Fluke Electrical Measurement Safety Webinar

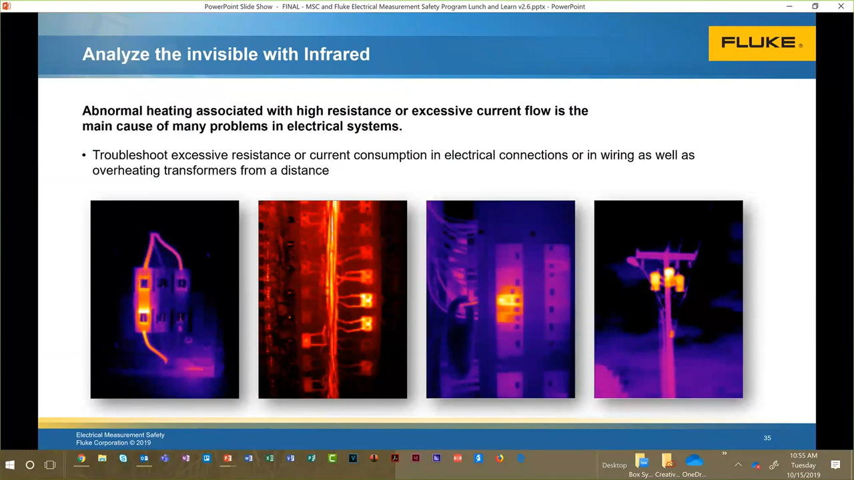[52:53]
somebody added some circuits and put it under a breaker that might be close to tripping so you can identify nuisance tripping with those as well you can also do things like on pole mounted transformers to see oil levels and things like that and tank levels if you're using infrared take a look at infrared windows these are not glass this is a silicon type of